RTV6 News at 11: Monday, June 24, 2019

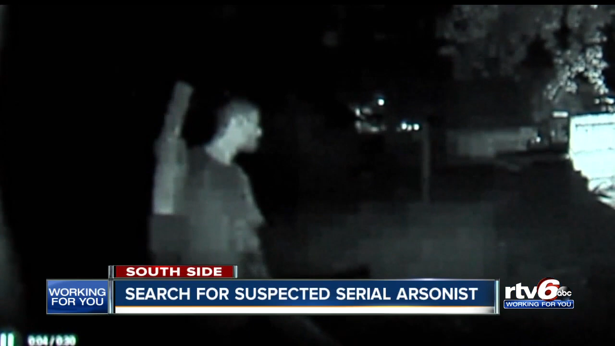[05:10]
He's suspected of trying to set at least seven different homes on fire on the south side of Indianapolis. This is surveillance video from over the weekend at one of the crime scenes on Lawrence Avenue. That fire destroyed a car.
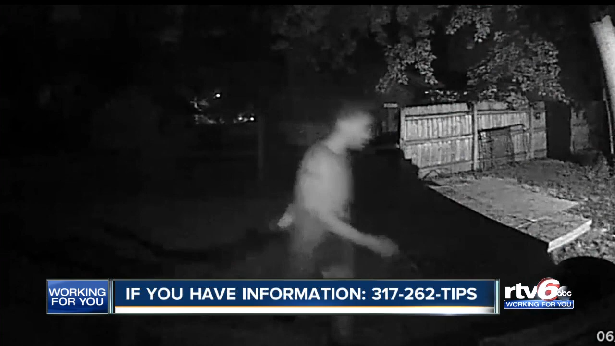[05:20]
If you recognize the suspect, call Crime Stoppers at 317-262-TIPS.